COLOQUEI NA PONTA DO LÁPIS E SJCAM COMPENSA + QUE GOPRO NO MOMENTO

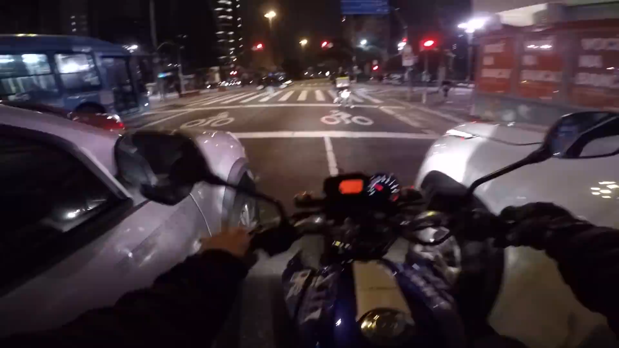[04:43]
Eu acho que tá gravando. Pelo menos tá piscando. E o áudio, tá com áudio? Essa câmera tava morta, morrida. Está em teste, vamos ver se a gente conseguiu
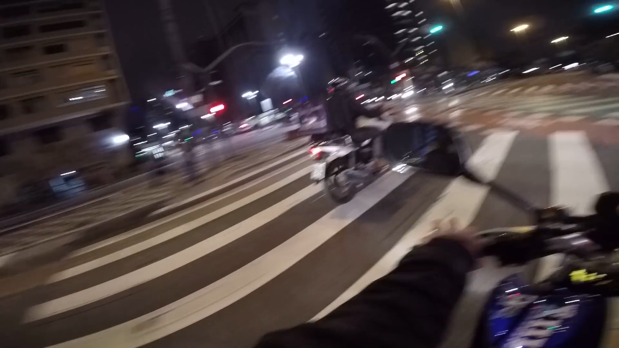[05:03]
recuperá-la. Não tá 100%, ela ficou com alguns efeitos colaterais. Mas se o áudio e o vídeo ficar bom assim, ó, na moto, tá bom demais. Tá no lucro, porque tava morta. Não é verdade? É. É uma GoPro 4.